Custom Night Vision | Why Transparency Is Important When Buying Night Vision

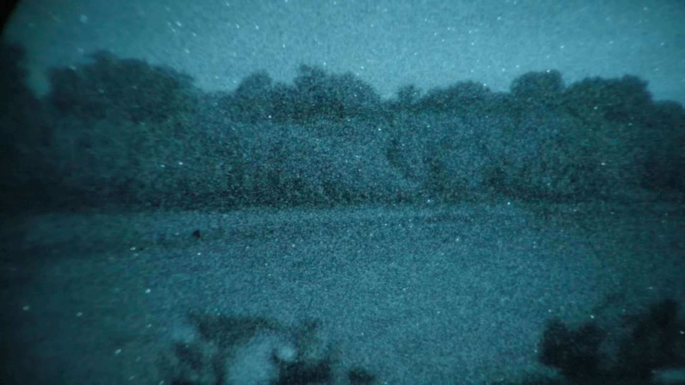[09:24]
I don't remember what, the night vision adapter, a Mod Armory, that's the company, on a 50mm. This is the lowest spec tube I selected.
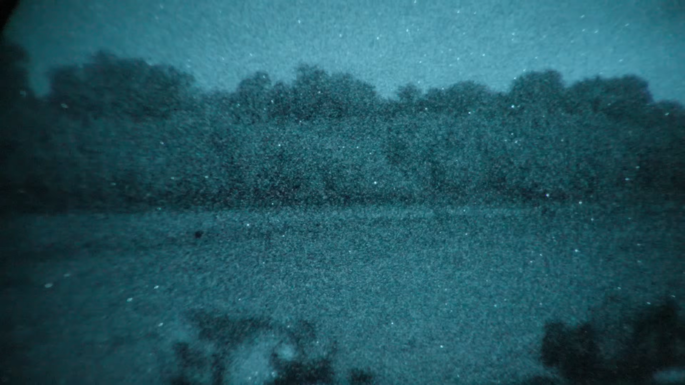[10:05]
It has a signal-to-noise ratio of 30.7, and it's 64-line pair with a 1.48 EBI. Not terrible. It's just really the worst one I could find in a pinch. Looking through the viewfinder, I can see that it is not picking up on the blims in this tube. There are two significant blims in between zone 2 and zone 3, but because of the lens that we're using, it's kind of cropping the image that we're receiving through the eyepiece.